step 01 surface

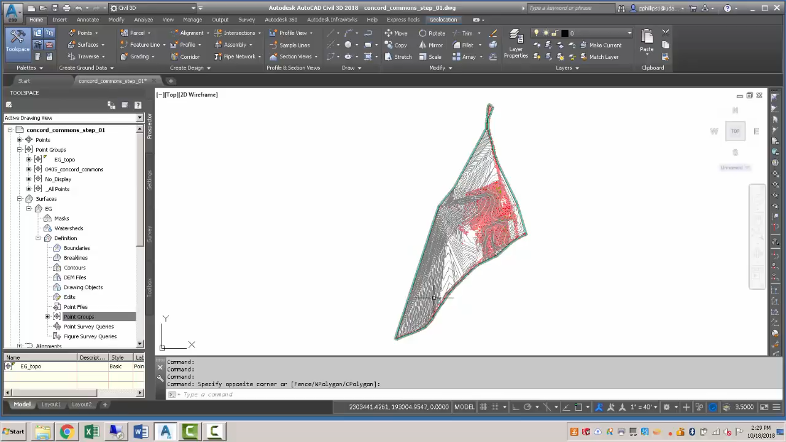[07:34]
One of the problems with the surface is that it is trying to triangulate from all of these points to the nearest point. What we could do is under the surface, go to surface properties.
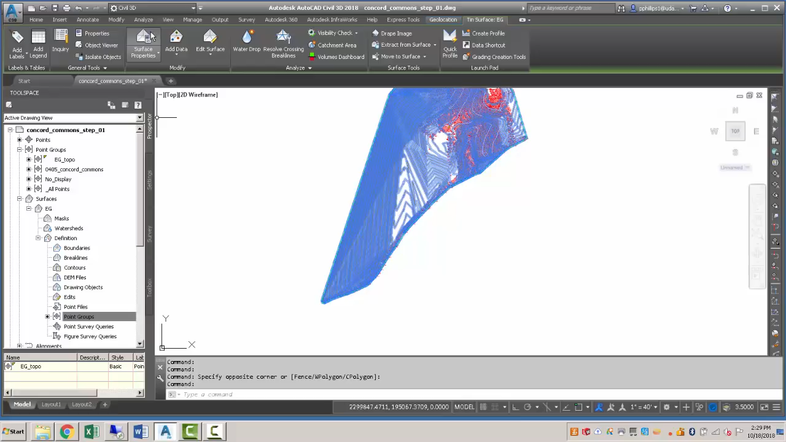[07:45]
And under the information surface style,
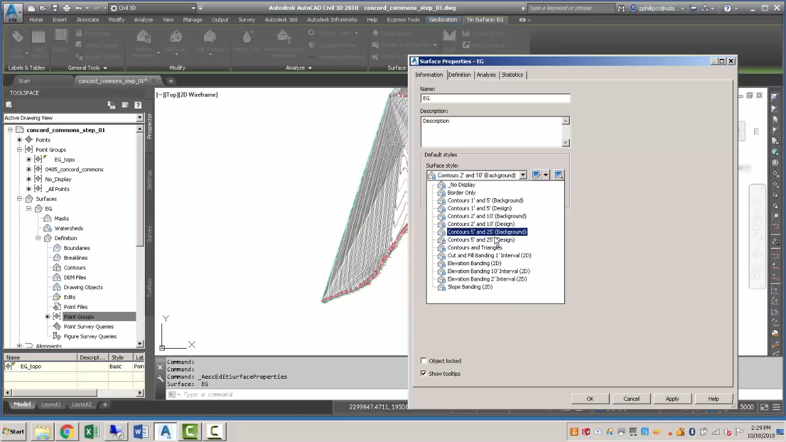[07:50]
we could use contours and triangles and take a look at this.
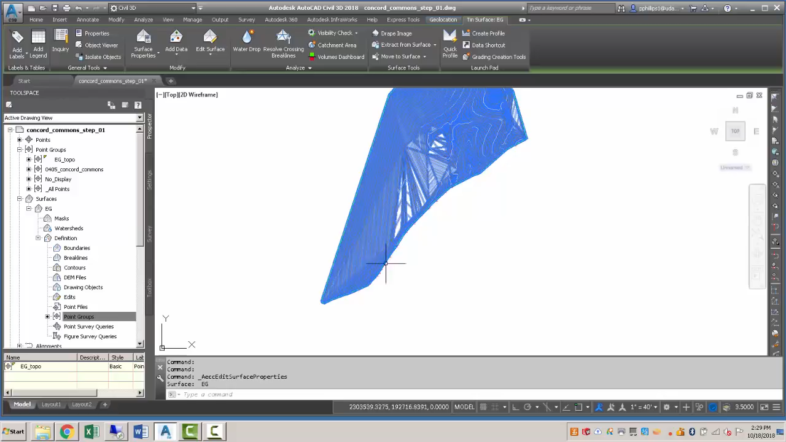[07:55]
And you can see some of these triangles are pretty faceted here.
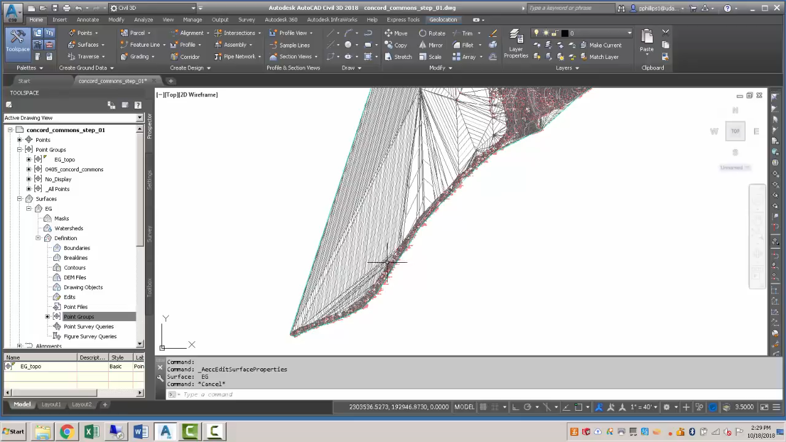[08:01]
We're trying to tie in points from all the way over here up to here. And that's not ideal because the majority of our densely populated data is over in this direction.
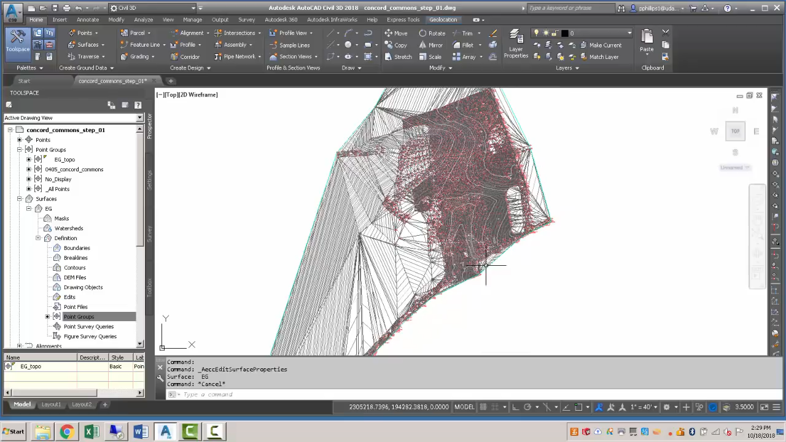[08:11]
So what we want to do is eliminate some of those longer triangles. And the way to do that is by clicking on our surface, go to surface properties.
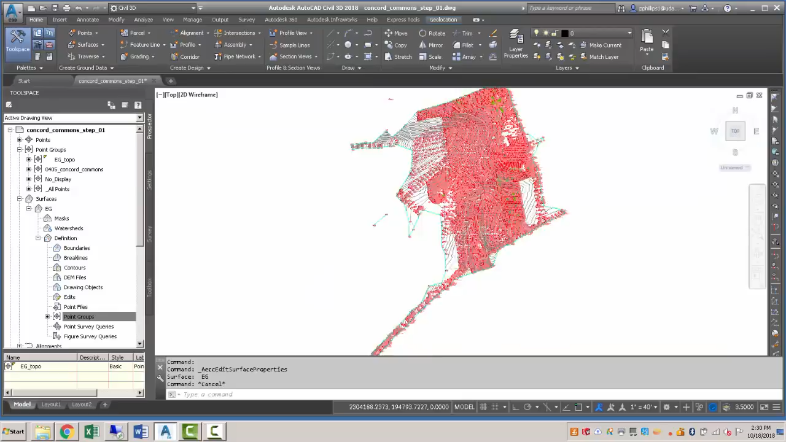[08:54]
There's still a bit of stuff going on that that may not be quite accurate.